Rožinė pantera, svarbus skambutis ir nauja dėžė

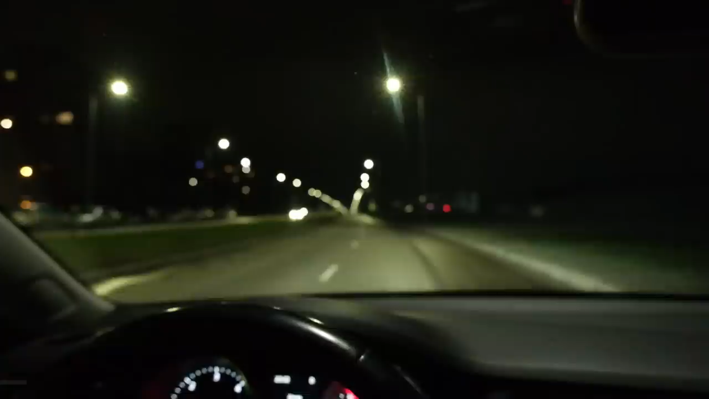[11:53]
Žmonių nieko nėra. Karantinas. Nors rytoj laisvadienis, rytoj kūčios. Bet nėra žmonių. Va, šitoj savitarną turiu žetoną, tai čia ir varau.